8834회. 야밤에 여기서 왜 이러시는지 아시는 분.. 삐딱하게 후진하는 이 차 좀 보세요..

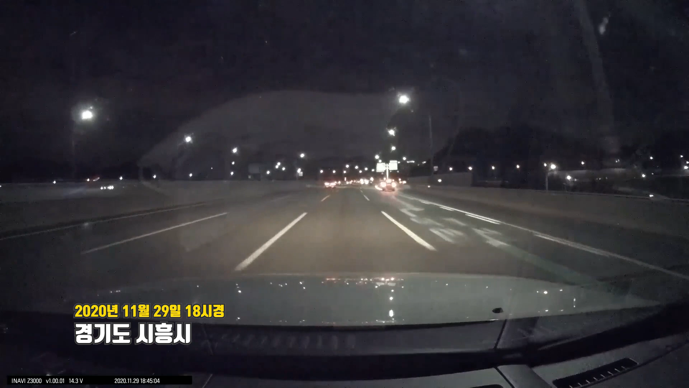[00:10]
막히나? 어? 그게 아니네? 차 막히는 줄 알았더니 저거 뭐야? 뭐야? 뭐야? 뭐야? 저거 뭐야? 뭐 하는 거야 삐딱해서? 저거 뭐하고 있어?
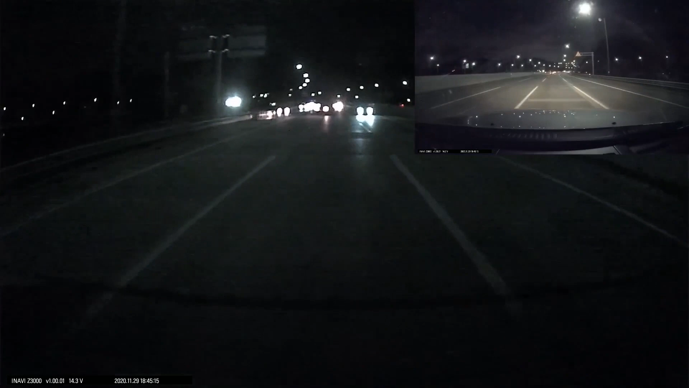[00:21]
이런 이런 이런 이런 이런 이런... 뭔가요? 아예 저 차가 어떤 차가 오른쪽으로 분기점이 나가야 되는데 못 나가니까 그러니까 후진하고 있어요, 밤에. 그것도 똑바로가 아니라 삐딱하게 삐딱하게. 이분은 앞에 차들이 브레이크 등이 들어오길래 아, 이제 슬슬 막힐 때가 됐나 보다 했는데 그게 아니고 후진하는 차가. 밤에, 밤에, 밤에, 밤에. 궁금하신 게요. 도대체 저 차가 왜 저러는지 모르겠습니다. 비상등 켜고 후진을 하는데요.